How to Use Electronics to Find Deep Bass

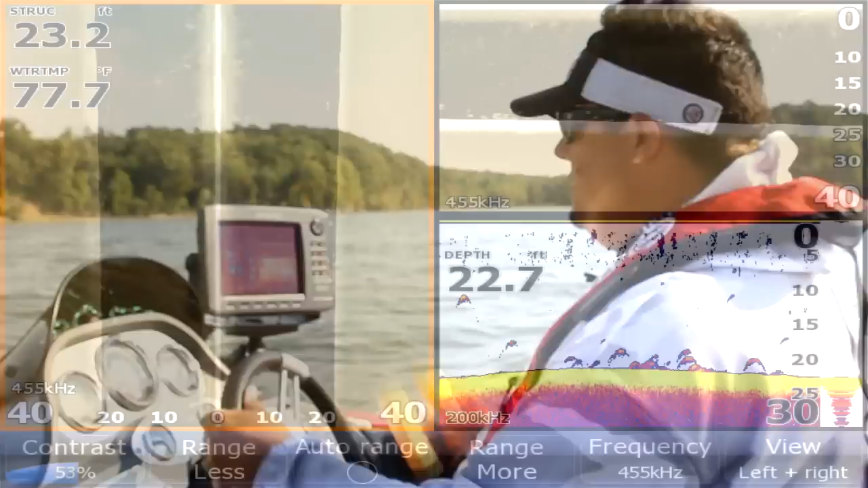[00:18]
On screen: water 77.7°F
You can see them. Those bass, when they're bass, they're usually orientated horizontally on the bottom. When they stack up tall, that's usually not bass. For whatever reason, that's not how bass like to group up unless they're suspended high and really not active. But these ones that are down here to the bottom, when they're bass, they're kind of basically just lined all down here along the bottom. That's about the end of the school that I can see on here. I'm gonna pitch my buoy out. Now I know the school's that side of the buoy.
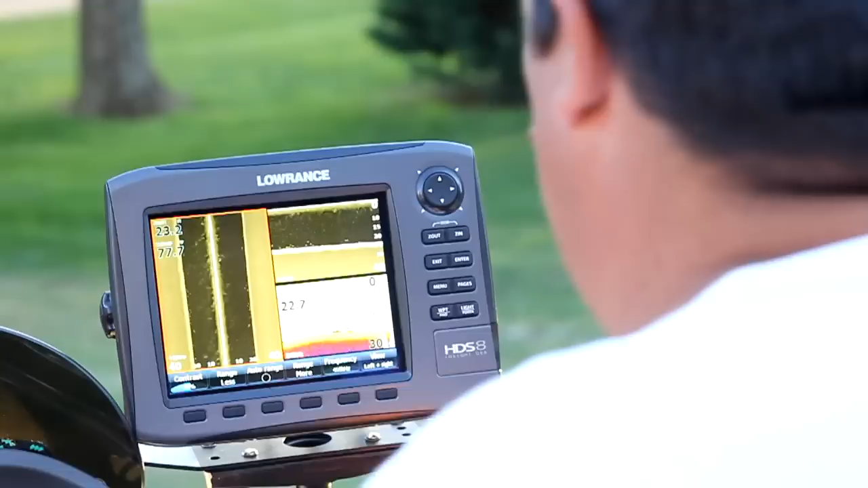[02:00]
So I'm going to show you, a lot of people ask me, well can you show me what the bass looks like on the screen, and I'm going to show you here. The biggest thing with electronics is understanding your perspective.
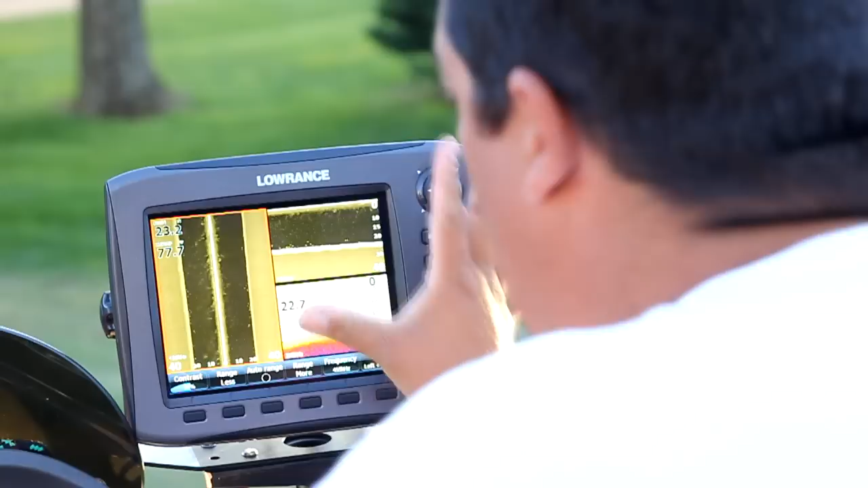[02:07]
If you look up here, this is where the boat is on a side screen.
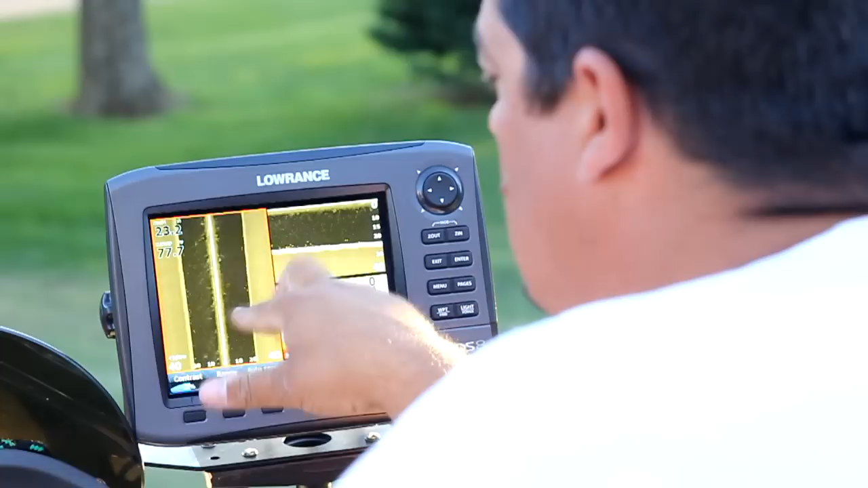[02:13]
This is side scan, the structure scan, this is actually the HD structure scan that comes with the Gen 2s.
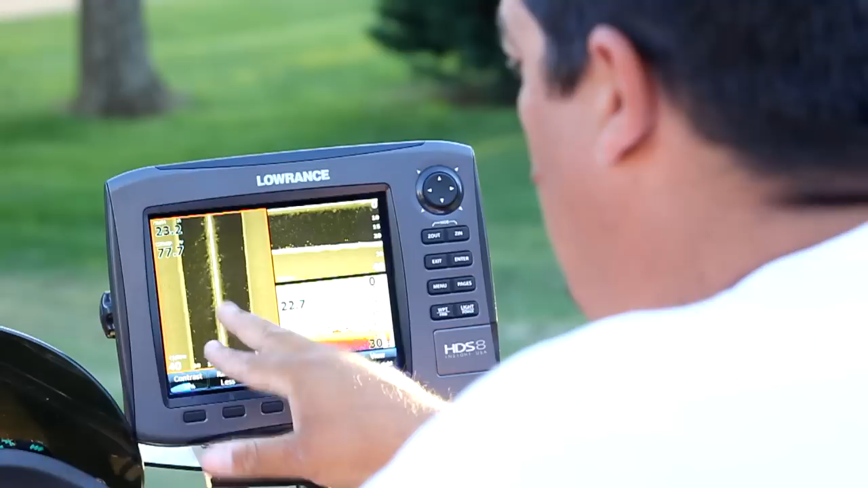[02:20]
So the boat is going to be positioned here, everything else as it scrolls away, so this is something we passed over, you know, probably 80 feet ago. This is what we're passing over right now. Now with down scan, it moves right to left. So this is the stuff we passed, you know, about 80 feet ago.
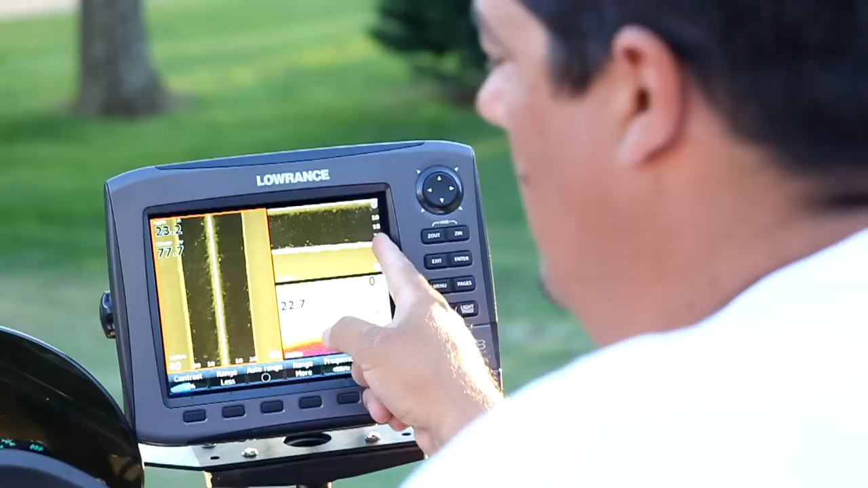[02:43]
This is the stuff we are passing right now, along these numbers here. It works just like sonar, sonar is the same way, it reads right to left. So as you're passing over it, you see the oscilloscope here. It draws what it's seeing as you're passing over it, and then it just kind of scrolls off the screen as you pass new stuff, this older stuff just keeps scrolling left.
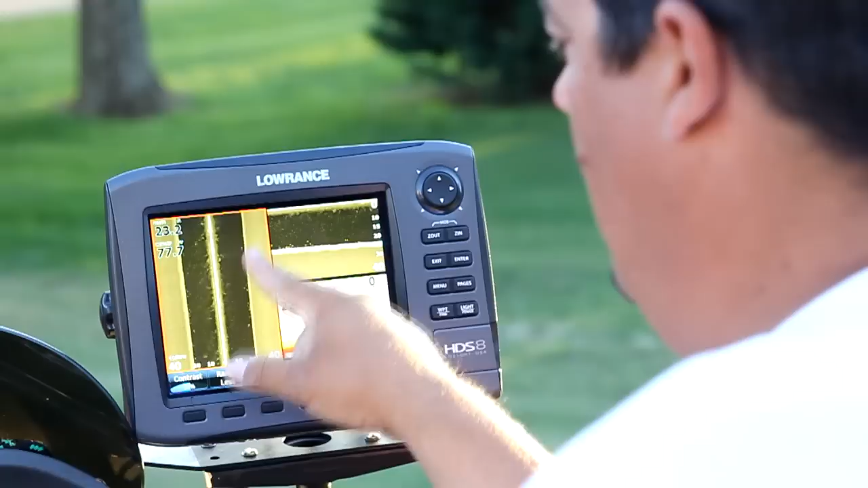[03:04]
But you can kind of compare them and tell, you know, see, here's the bass, here's the same thing we're seeing, you know, this bass is kind of up off the ground on the sonar. Here he is right here on our down scan. Here he is right here on our side scan. See, three different views, exact same thing right here. That's why I like splitting the screen like this, because it really helps you understand your sonar. So but when I find the bass on the Tennessee River, I fish Kentucky Lake a lot. When I find the bass on the Tennessee River, when I know they're bass,
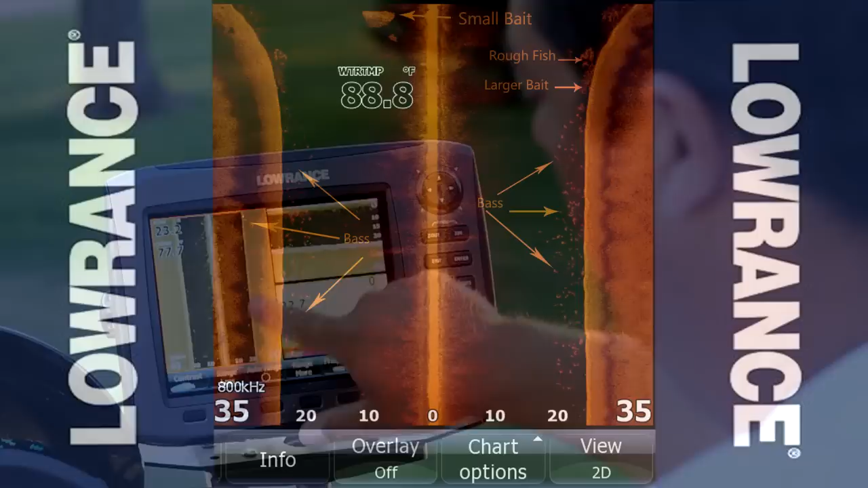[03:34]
On screen: water 88.8°F
they're orientated really close together horizontally along the bottom.
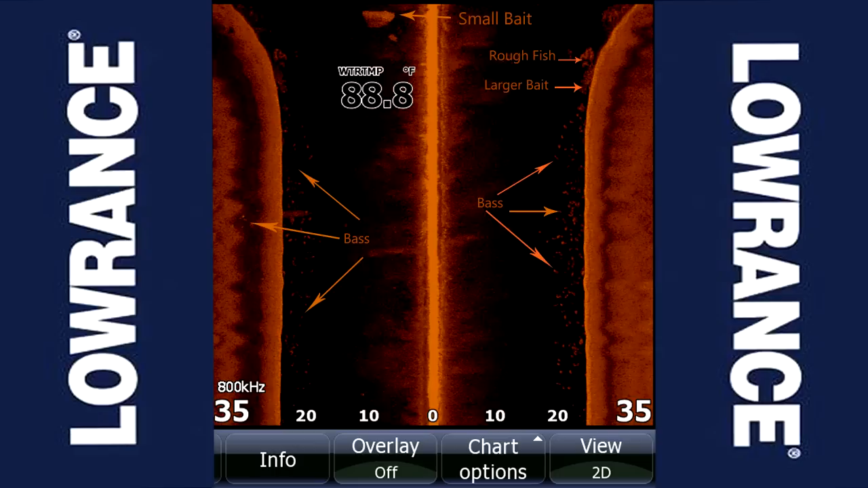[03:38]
On screen: water 88.8°F
When they're stacked up really tall, I can show you some different screenshots and I'll try to capture those as we go, but usually when you see big bunches stacked up tall on the screen, that's usually other things like yellow bass, white bass, crappie. Those type of fish like to group up into big balls, big stacks.
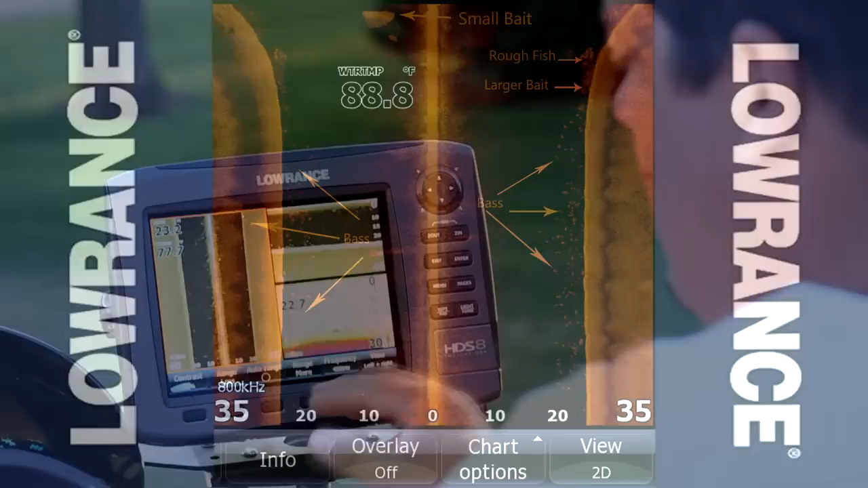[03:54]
On screen: water 88.8°F
When the bass, when I see the bass and they're on the bottom where I can catch them, I see them, they're marked horizontally down here.
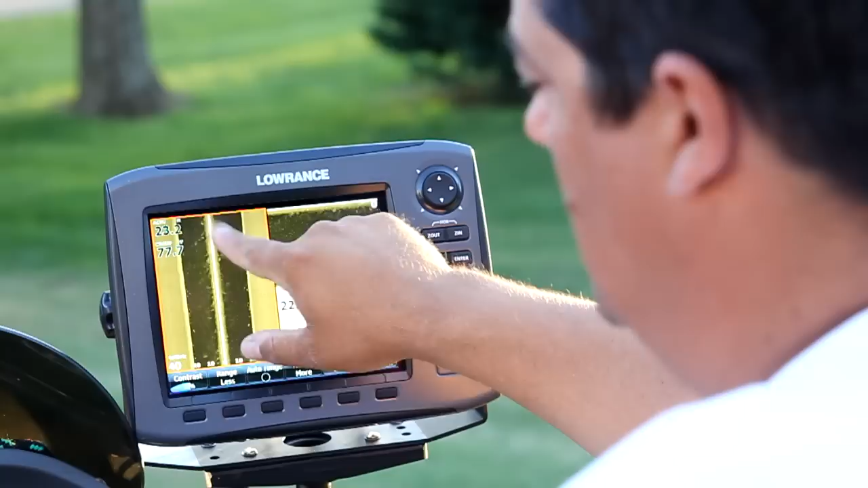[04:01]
Now I do catch some suspended bass occasionally, but even then what I'll see on my sonar when those suspended fish are feeding, you'll see these streaks.
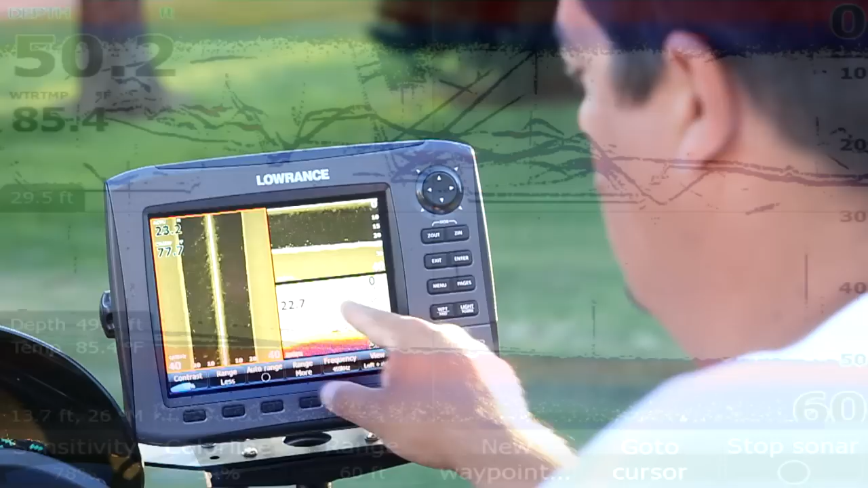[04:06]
Because what you're doing, he's kind of underneath you and he's going like this, you know, chasing shad and stuff and they're zigzagging and you're continuously drawing them.
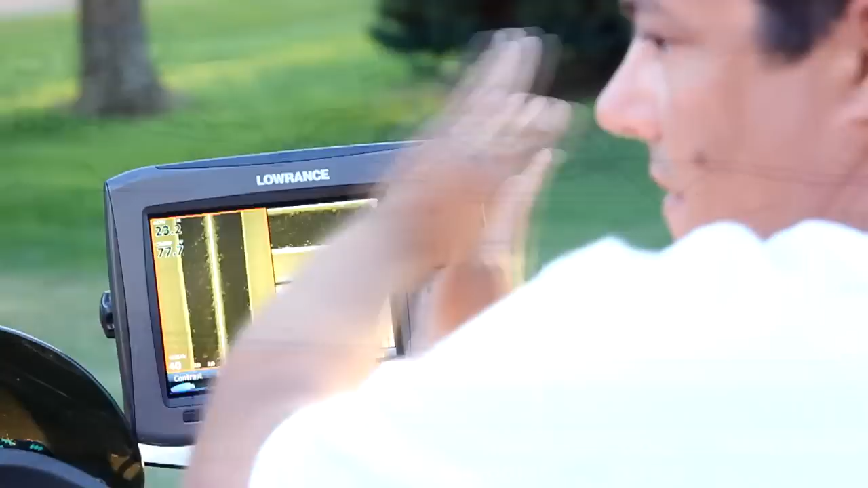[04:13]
So it usually makes lines when they're actively feeding up here suspended.
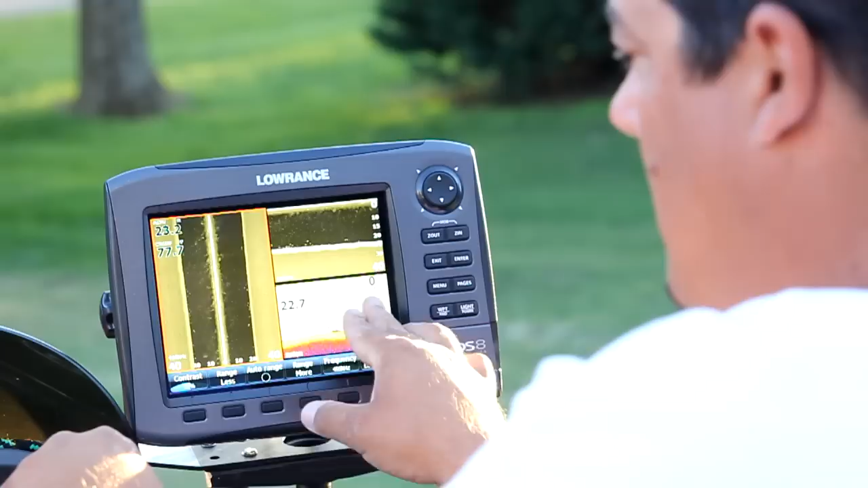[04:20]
So even then, you know, I'm still not looking for a big stack of fish just sitting there doing nothing. Those are generally inactive fish and that's not what I want. But you can tell from this screenshot, we saw a bunch of fish, we got to about here and we threw our buoy and then as you see in the video,
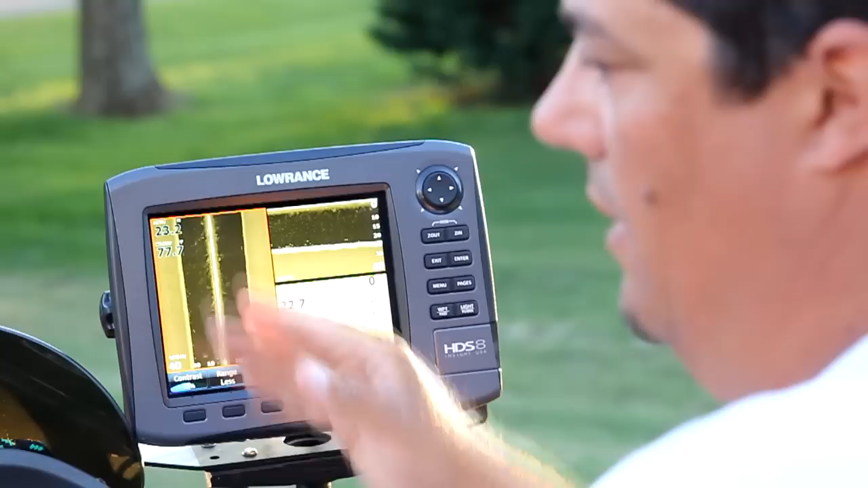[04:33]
we caught some nice fish out of that school.